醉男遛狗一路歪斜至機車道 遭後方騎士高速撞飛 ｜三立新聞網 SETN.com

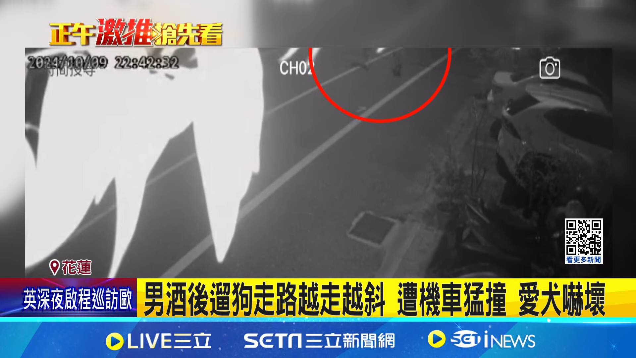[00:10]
就在这时候，后方一辆机车疑似骑太快，完全没有刹车，当场将男子给撞飞。而他的狗狗看到主人被撞，也被吓坏。